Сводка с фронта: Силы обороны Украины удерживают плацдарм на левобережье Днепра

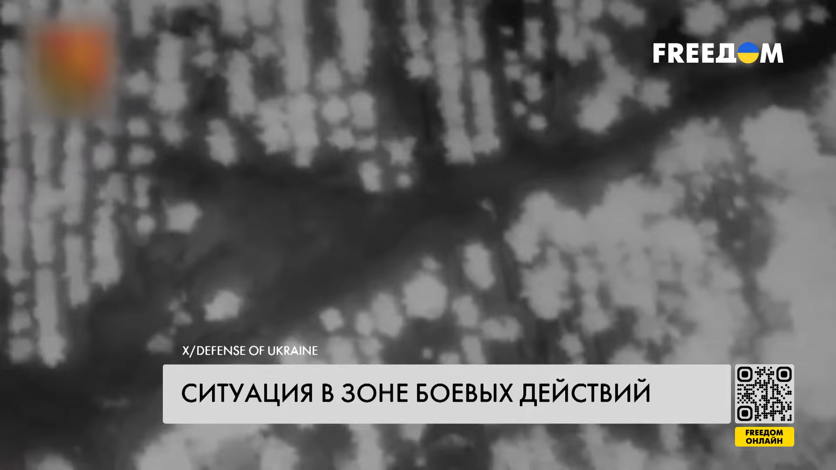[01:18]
Министерство обороны Украины опубликовало кадры уничтожения станции РЭБ армии РФ с помощью дрона. Также с помощью беспилотника ВСУ ликвидировали российскую машину судного дня.